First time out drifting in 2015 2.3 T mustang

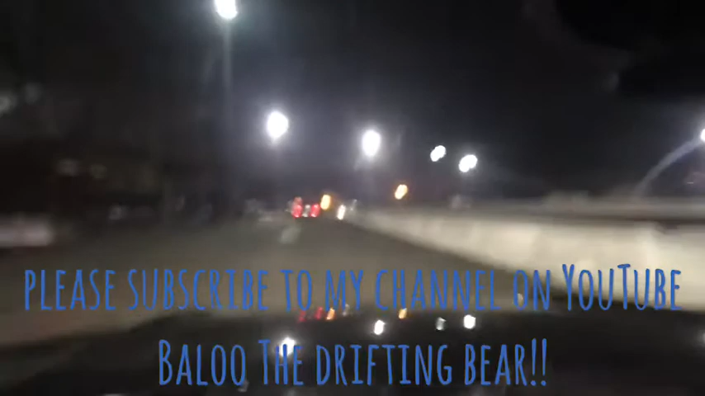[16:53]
I need to get a hydro brake on this thing pretty quickly. Second gear is bogging down pretty hard. We'll see what happens. Finally getting her to twist around though.